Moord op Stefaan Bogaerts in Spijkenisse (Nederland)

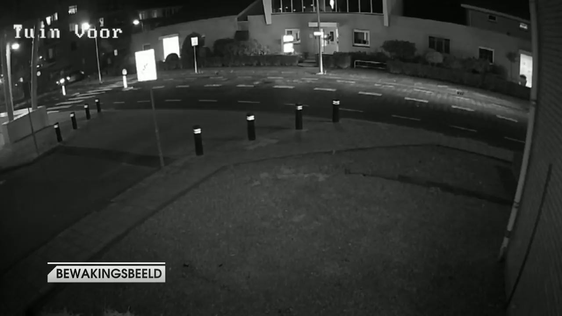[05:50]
Een bewakingscamera in Spijkenissen filmt een wagen die lijkt op de donkerblauwe Volkswagen Jetta waar Stefan mee rijdt. Om vijf voor negen draait de wagen rechtsaf de Lisstraat in. Tien minuten later staat wellicht diezelfde wagen op de hoek van de Lisstraat met de Roze Laan. Hij blijft hier meer dan 30 seconden wachten. Uiteindelijk slaat hij rechtsaf. Vijf minuten later rijdt de wagen opnieuw voorbij. Deze keer heel traag.